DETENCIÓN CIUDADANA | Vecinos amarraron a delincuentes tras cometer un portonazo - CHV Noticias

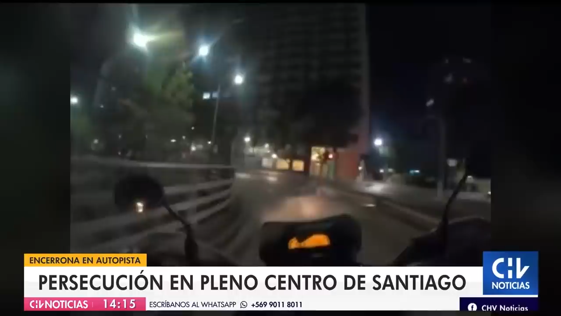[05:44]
Y momentos antes de la detención, de hecho, habían cometido un robo con intimidación. Todo eso a eso de las 10 de la noche de este martes, cuando personal de la Policía Uniformada de la Tercera Comisaría de Santiago realizaba patrullajes preventivos en calle República con Alameda. Se percatan de un vehículo de alta gama que transitaba por este sector. Intentan hacerle una fiscalización, sin embargo,